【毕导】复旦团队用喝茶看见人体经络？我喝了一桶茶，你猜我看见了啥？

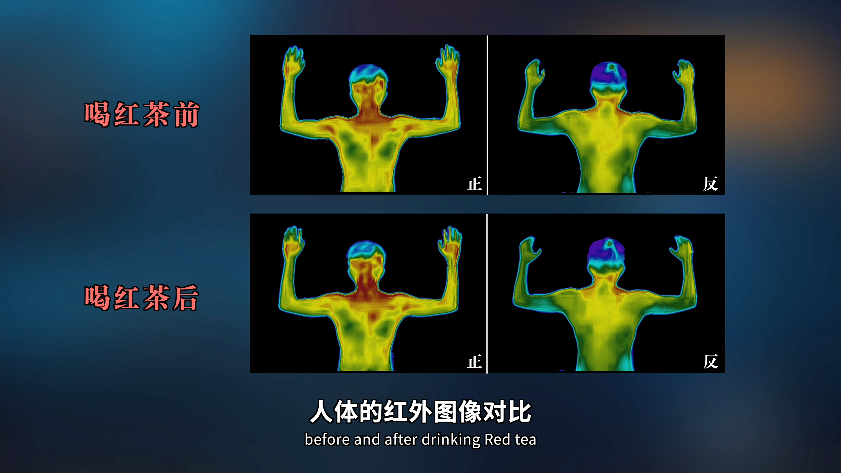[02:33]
这是喝红茶前后人体的红外图像对比由于设备精度问题拍摄前后整体上color map可能会有差异所以我们重点关注是否有某一块区域的温度相对周围上升了大家能看出
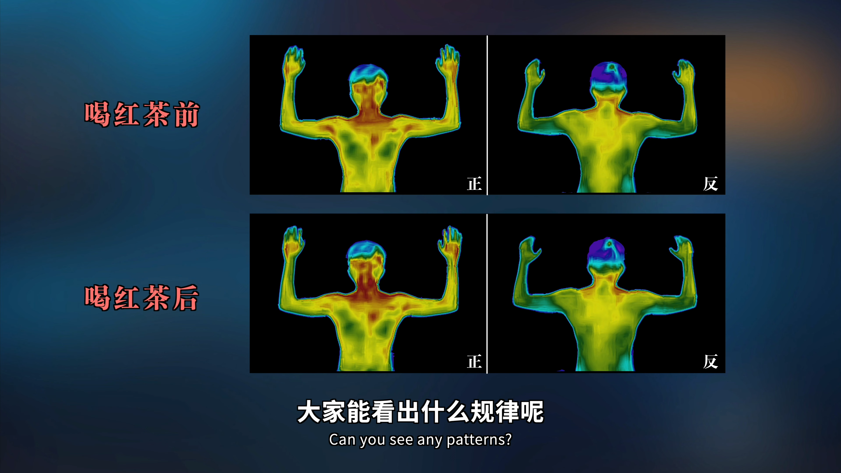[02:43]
什么规律呢欢迎在大幕里面分享出你的结论我觉得有两个明显的结论一 我胸冷二 我头顶上涂一块其实从图中能看出来人身体各
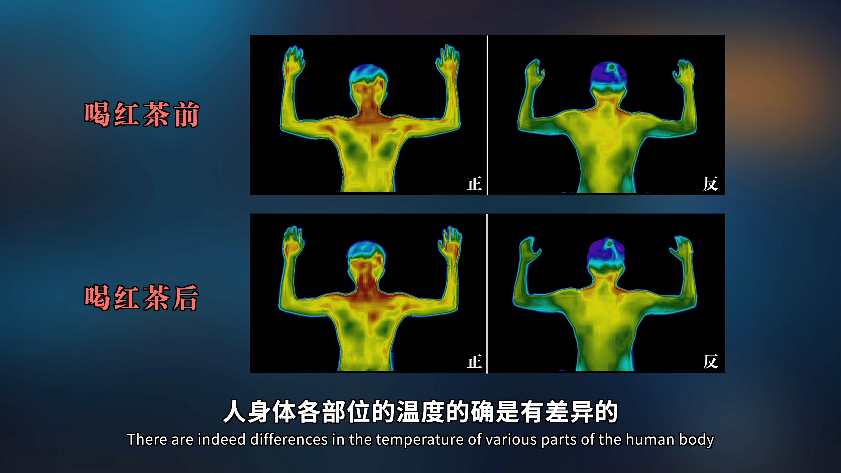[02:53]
部位的温度的确是有差异的脖子胸腔比较热胸壳肚子比较凉但喝完茶之后除了整体好像热了一点也看不出什么明显的差异似乎并没有激活
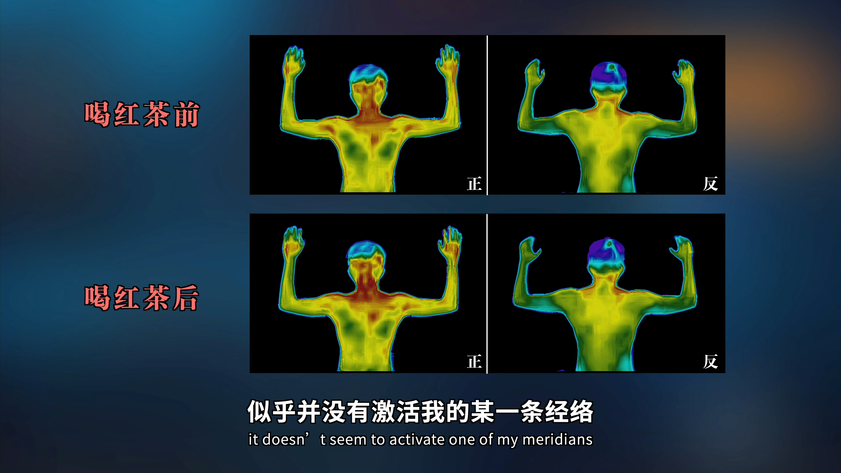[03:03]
我的某一条经络我现场喝完也就是觉得
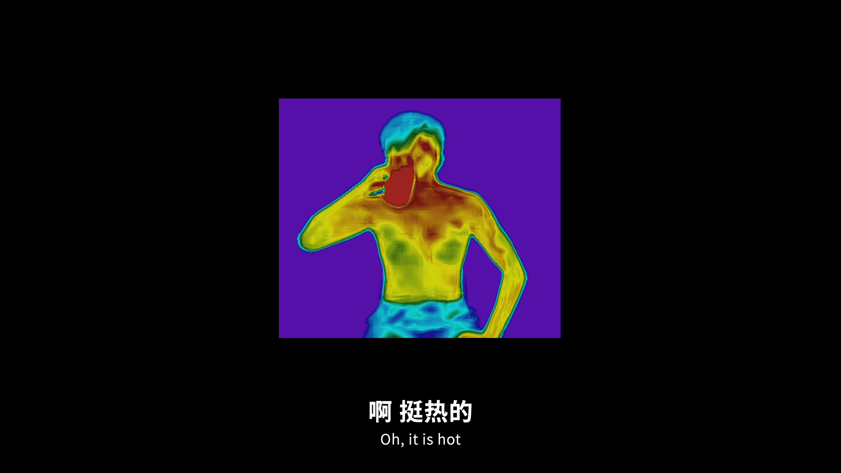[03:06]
挺热的这几张图分
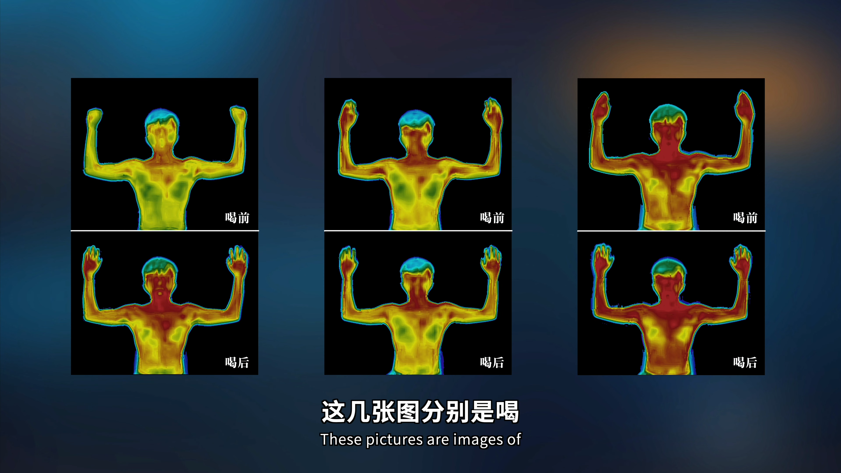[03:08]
别是喝绿茶清茶热水的图像我是没看出来哪里被激活了最后这几张
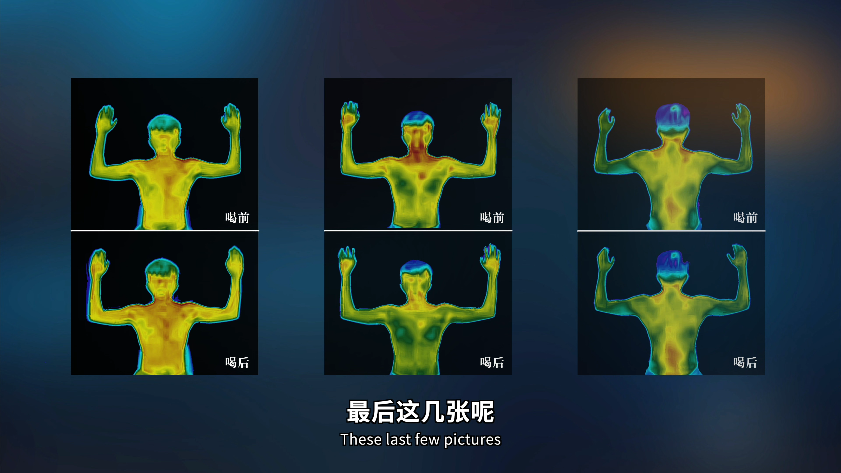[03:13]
是和可乐洗茶咖啡的图像感觉喝完咖啡后被下方变热了喝完可乐肚子
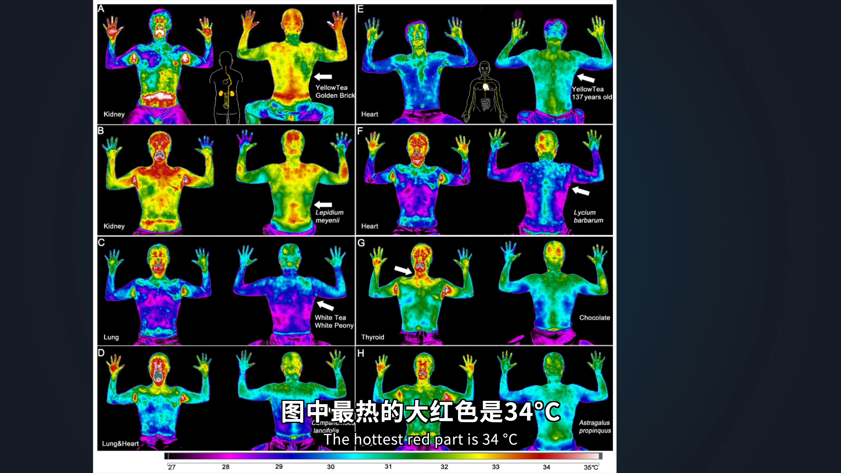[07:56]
但这个结果也比较的夸张图中最热的大红色是34度最低的蓝紫色是27、
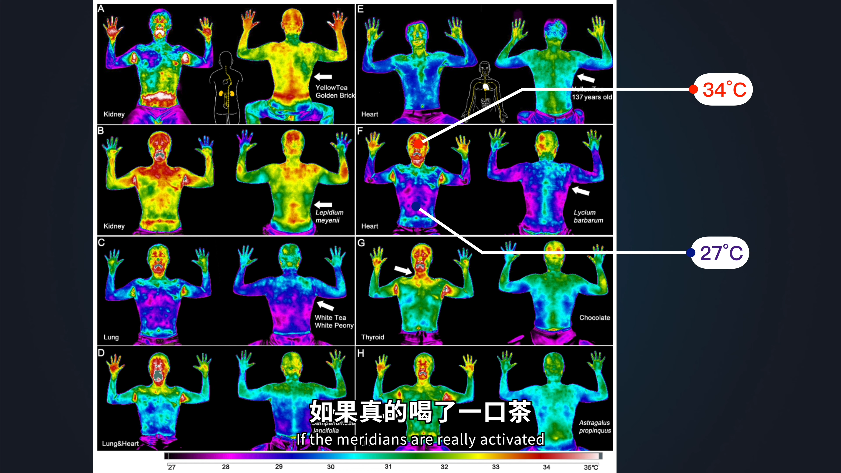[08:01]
8度如果真的喝了一口茶两分钟之后就打通了精度脑子瞬间就被肚子热了七八度的话那我当场嚼上一包茶也打通人肚耳脉我踏平美利坚